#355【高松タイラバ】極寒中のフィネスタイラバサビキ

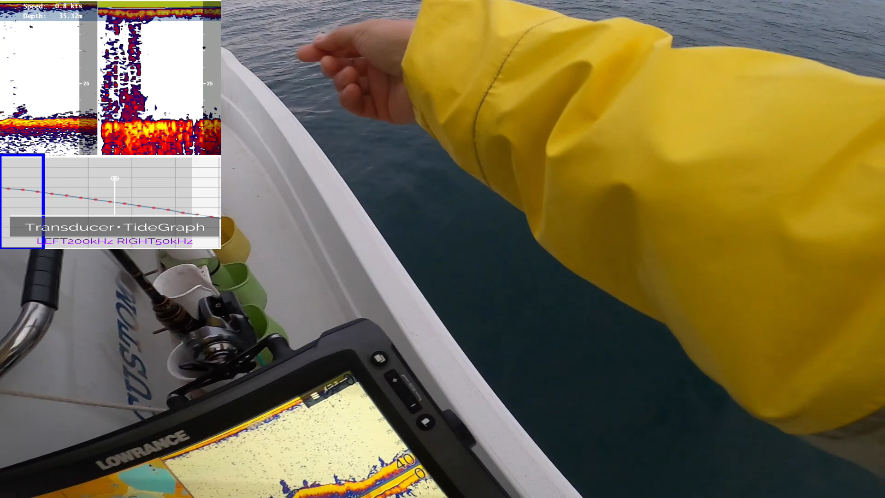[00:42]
おはようございます千里岡三郎です本日の高松沖をやっていこうかなと思います今日は所要がありまして時間がありませんので地元近所
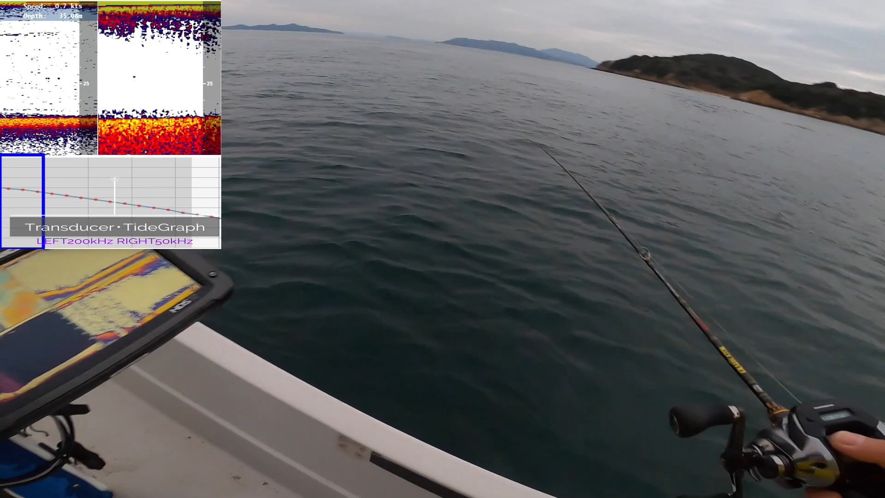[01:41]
ご近所で釣れればいいかなというところで入ってみましたやってみましょう魚端には一応魚映ってます浮いてる魚映ってますのでこいつら食ってこれないかなみたいな感じですね水温は10.3度いやだいぶ下がりましたね今映ってますねどうかな
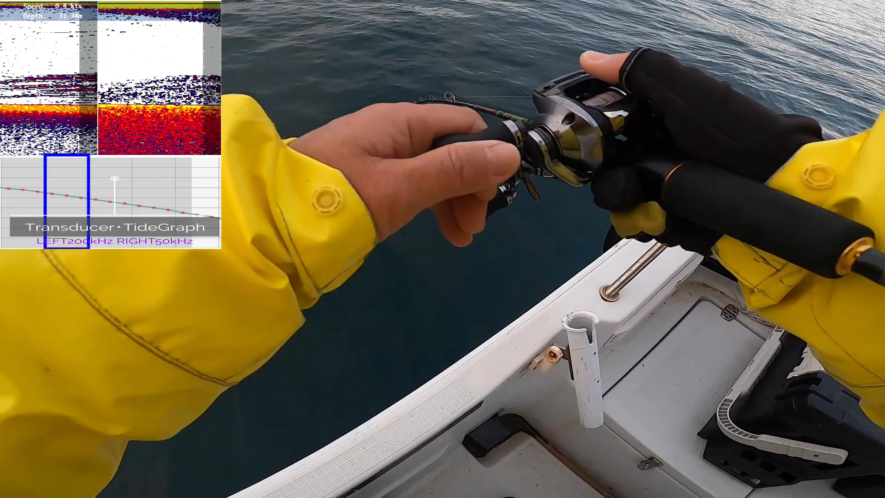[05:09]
ちっちゃい魚をご覧と聞いていましたこんなこともない水温10.3度冬の痺れる釣りって感じですね浮いてきましたねだいぶ塩が緩んできたからかな一応地元にもタイはまだ生息しておりましたはい
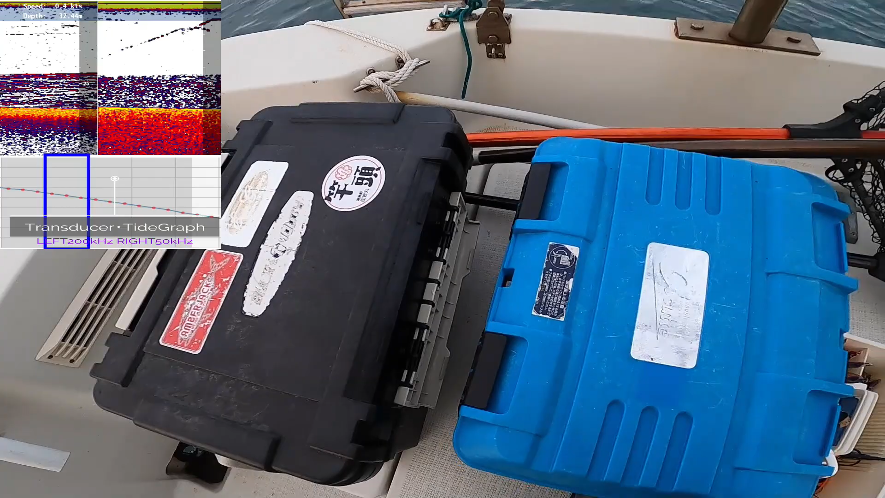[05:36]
もう錆びき食わないですね多分エサが流れてないんですよねあ、
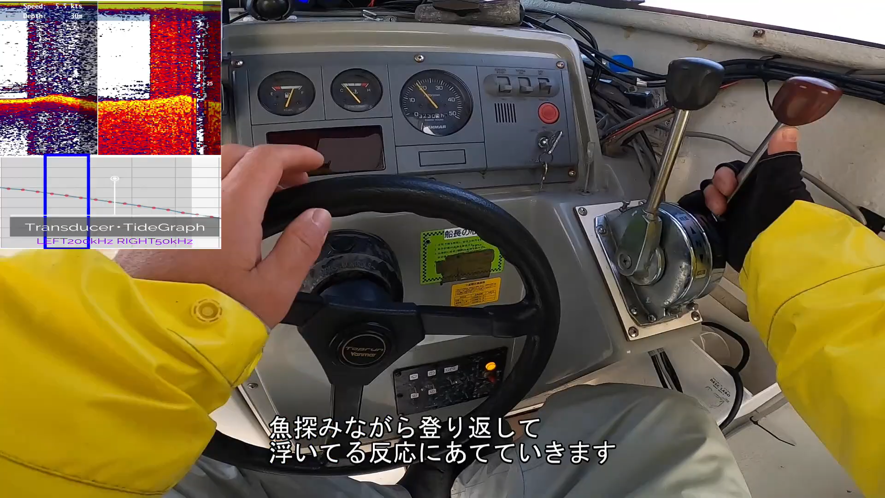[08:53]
よいしょおー、結構浮いてますねーこの反応でこっちの欲しいところが出ればもっとするかなーよいしょあ、
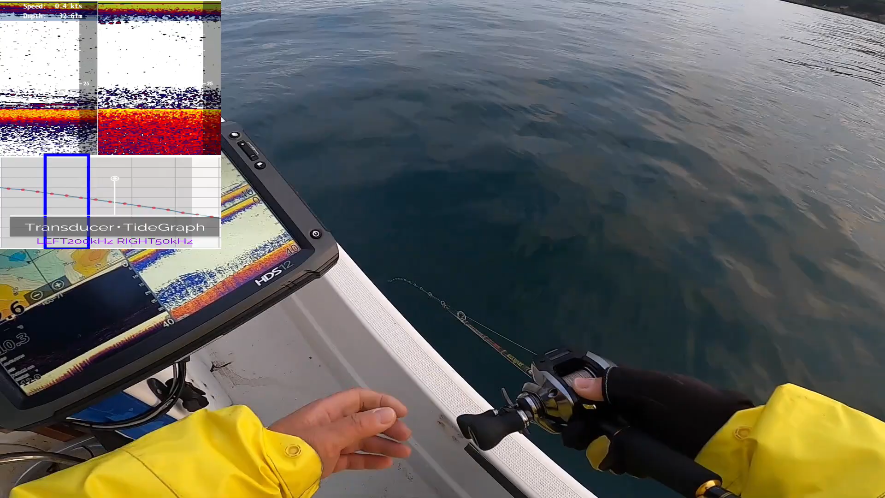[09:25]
追ってるなーうーん、多分追ってる
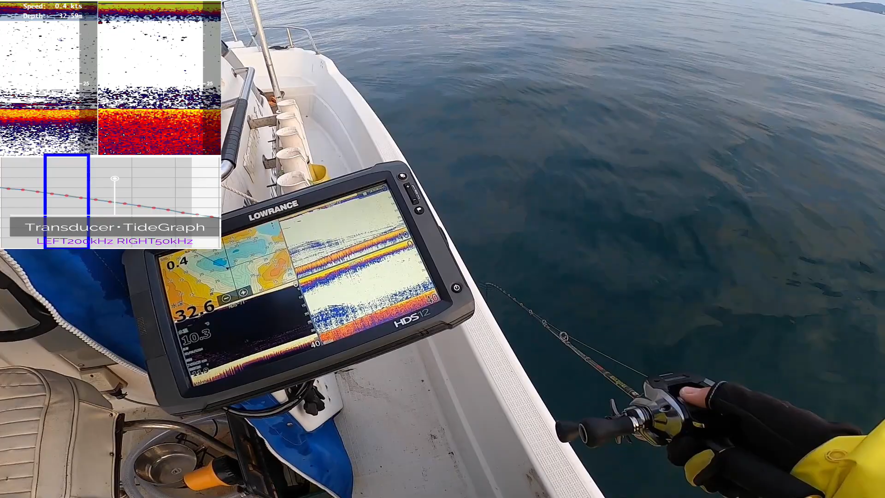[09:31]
うーん炭反応的にもちょっと巻いてる感覚的にも追ってる感じがありますねー反応はしてるけど最後バイトまでいたつかないっていう感じなのかなー笑